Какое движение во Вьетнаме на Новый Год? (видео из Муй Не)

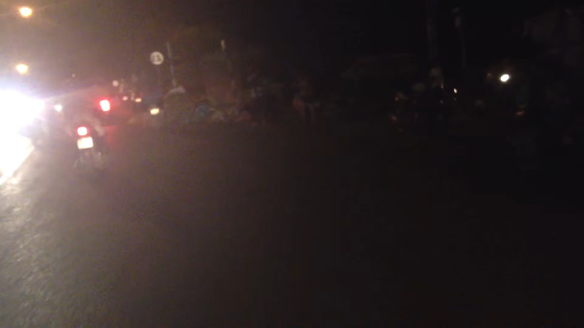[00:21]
нам проскочили не успели снять это адское что а еще
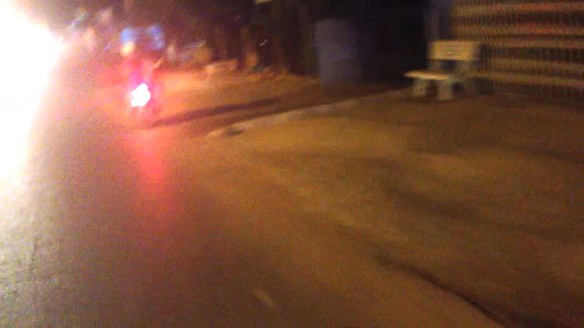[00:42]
едем в муйне время после нового вечера что улица